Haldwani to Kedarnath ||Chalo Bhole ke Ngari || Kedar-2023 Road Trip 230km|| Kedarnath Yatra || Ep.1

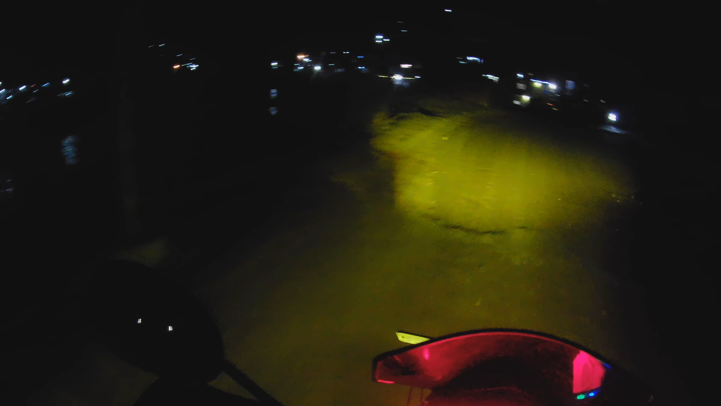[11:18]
चल रहा हूँ कि अभी रोड तो एकदम मतलब सुभान अला है कहां गड़ा आजाए कुस
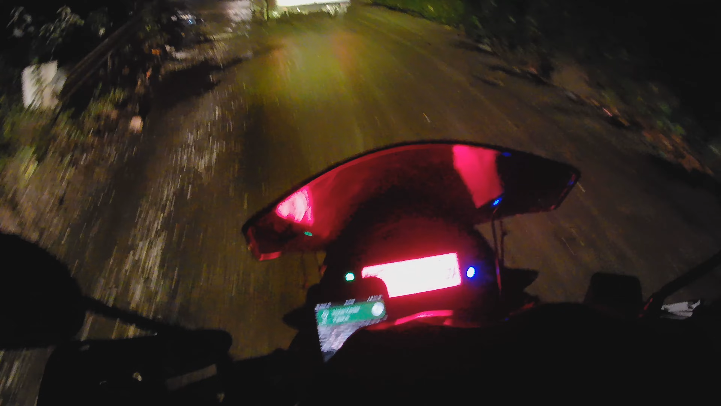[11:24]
पता नहीं किस गड़े में गुल जाए टायर कभ डिस्वेलेंस हो जाए कह नहीं सकते है कि इधर है इधर है कि क्या शांगदार रोड होई है की हमार इंगात ऑर और के मारे कहां बहुत Speaker 2 हfeit छड़ा थाल है dat अजिए तो यह उच्छिप और झ्टल नहीं आ पार आए बसकी ऑप यह
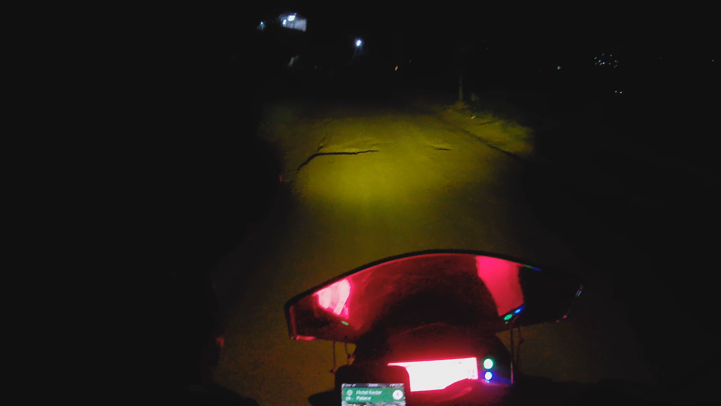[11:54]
घाएंड-जाता है कि अधार है ना कि चड़ भी है ओफ रोडिंग भी है मस्ट अडवेंचर हो गया हाथों की लग चुकिया पूरी
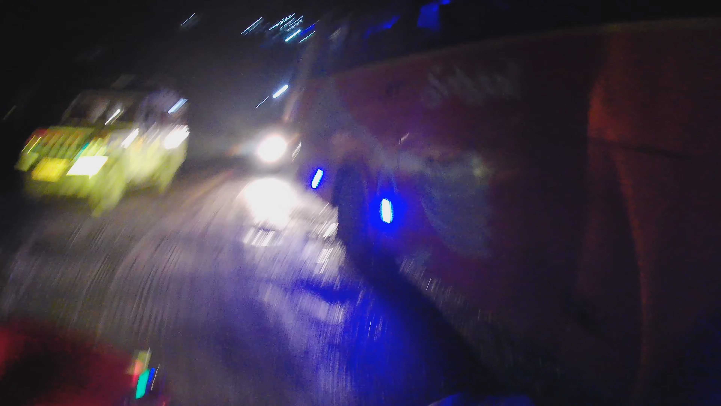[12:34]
केली आया तूर है अधार है वह भाई लाइन लगा
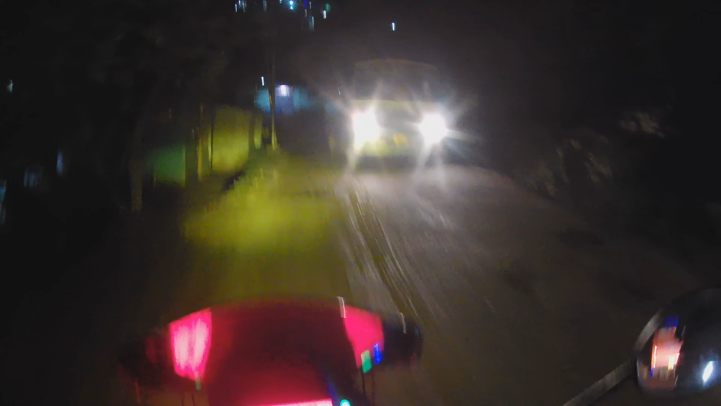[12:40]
दिनने तो यह मतलब एक से देड़ गंटे कर पैच तो एक
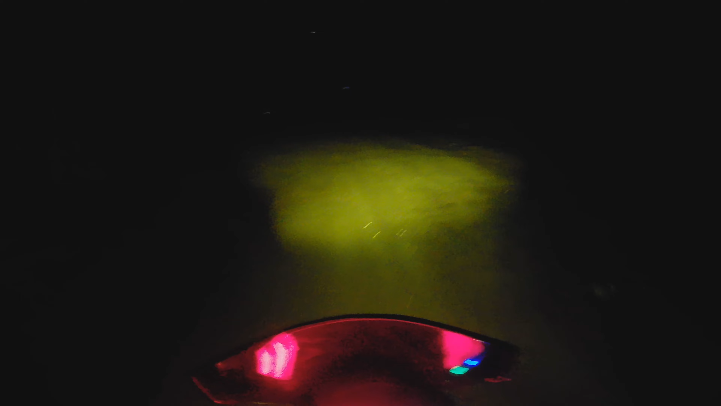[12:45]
दम पूरी तरीके से खतम है अगरा आशाब को जंगल से छोड़ दिया खटे
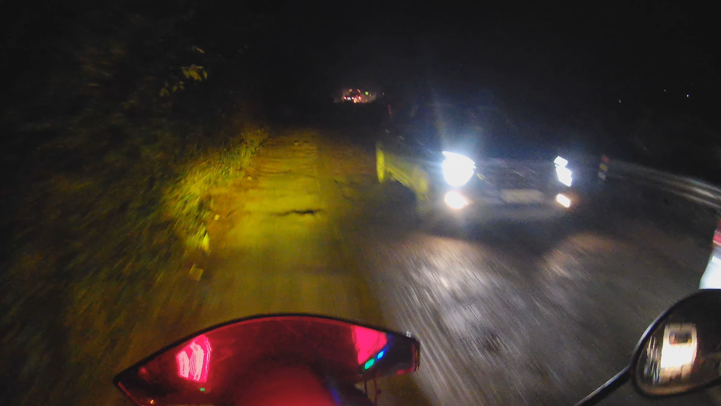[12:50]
ही पूद मारी ए रोड़ तर को सामनी की दिवाली तो अब तो अधारिया इस तर्द कर रहें है